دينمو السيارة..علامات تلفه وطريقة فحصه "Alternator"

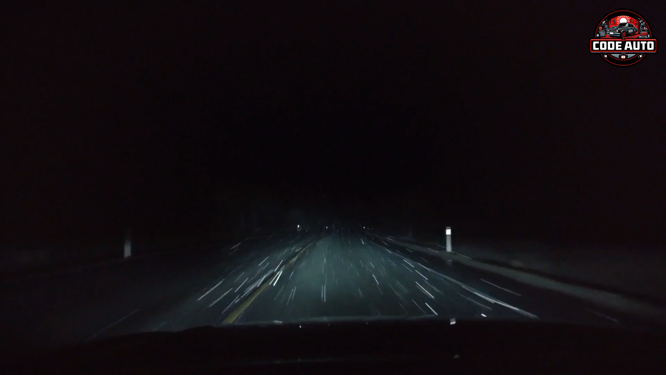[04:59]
بتقود في الليل أثناء تشغيل المصابيح الأمامية ولحظت إنها بدأت في التعتيم أو انخفاض قوة الإضاءة فده معناه إن المولد سيء